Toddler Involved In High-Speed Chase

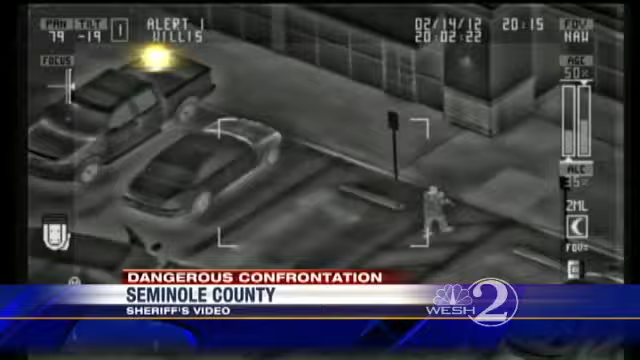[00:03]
All new tonight, dangerous confrontation. Sheriff's deputies on the ground and overhead as a local man allegedly uses a small child to shield himself from advancing lawmen. This was a guy who would not be giving up easily. Good evening, I'm Jim Payne. I'm Martha Sagowski. We have new video tonight of the whole incident, including the chase that led up to it.
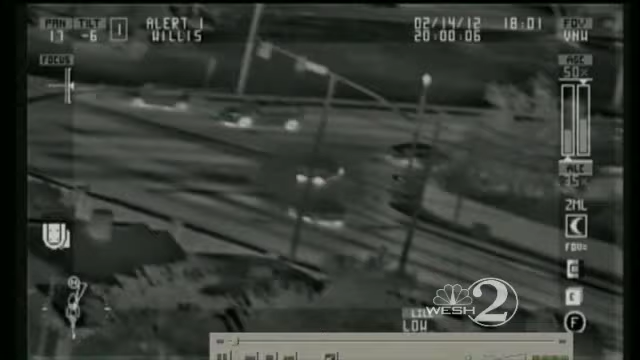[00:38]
It's Valentine's Day, and the driver of this Dodge Charger, 40-year-old Clinton Dunstan, is on the run.
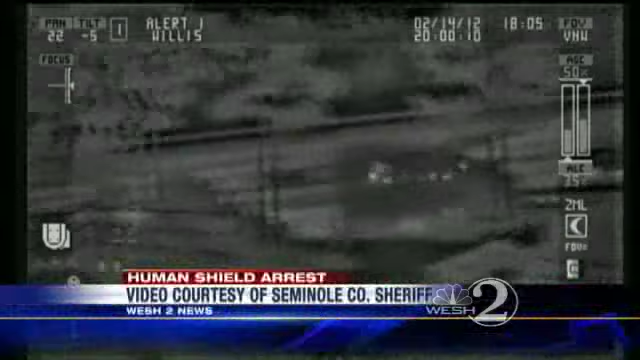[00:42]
He's not alone. He has a child with him. A deputy ran his license and found out he was driving on a suspended license. Instead of pulling over, deputies say Dunstan punched it.
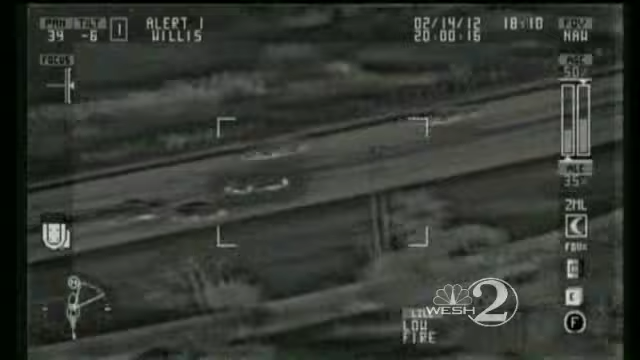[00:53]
Seminole County deputies called for their chopper to keep tabs on the car. At the same time, they were getting directions on Dunstan's whereabouts.
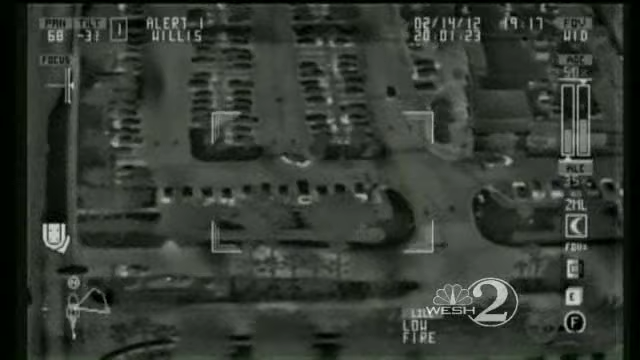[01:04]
After a brief chase, Dunstan pulled into the parking lot near the Stonewood Grill off of Dodd Road and Red Bug Lake. Watch from overhead. He's getting out of the car and carrying a child. Deputies roll up on him and told Dunstan to get on the ground.
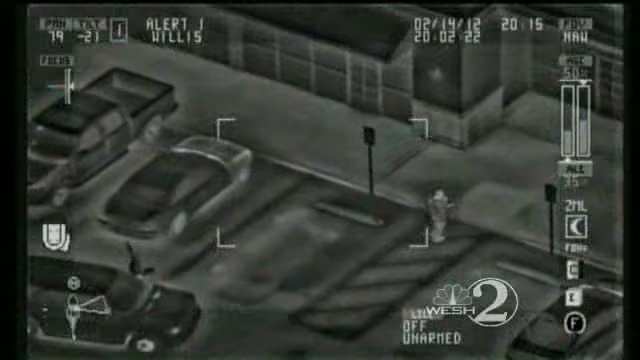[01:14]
In the arrest affidavit, it says Dunstan refused to follow commands and appeared to be shielding himself with the child.
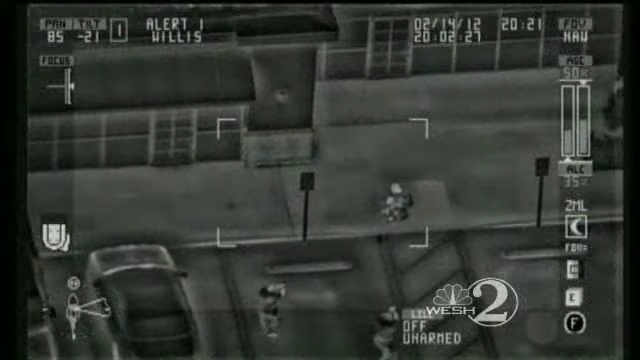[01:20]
Eventually, he put the child down and was wrestled to the ground.